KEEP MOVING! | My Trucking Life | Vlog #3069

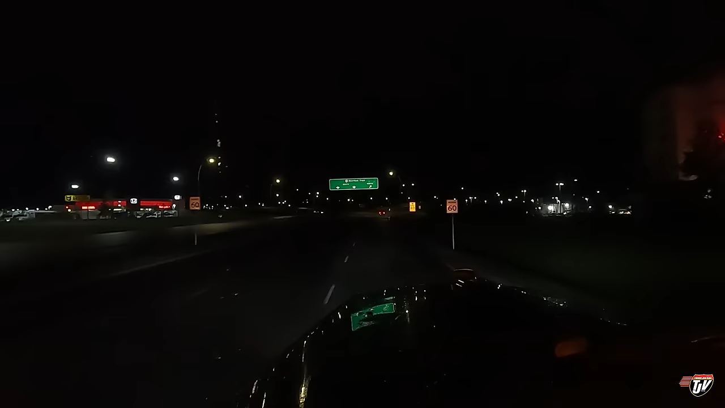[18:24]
so a deer foot trail north that'll take us right through the city since it's so late at night we got no traffic to deal with